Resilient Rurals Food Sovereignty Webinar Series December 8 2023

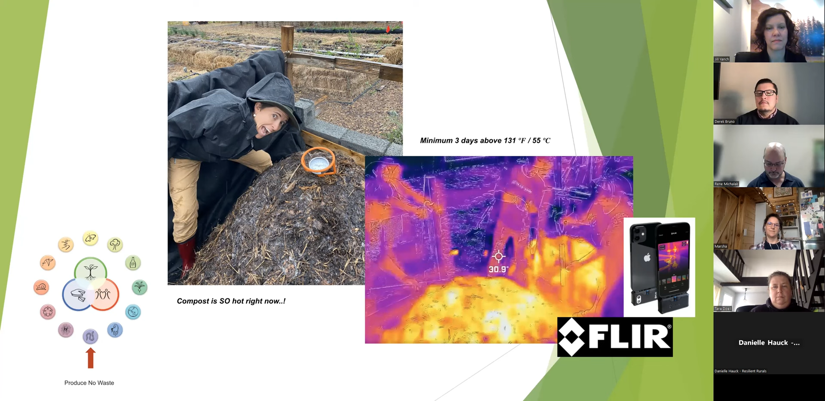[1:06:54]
So if you are going anything less than a cubic meter it's very, very hard if not impossible to get it up to that temperature for long enough to make the compost safe for food growing anyways. Oh, and we used a flare camera. It's a little addition you just plug into your smartphone and you can, you know,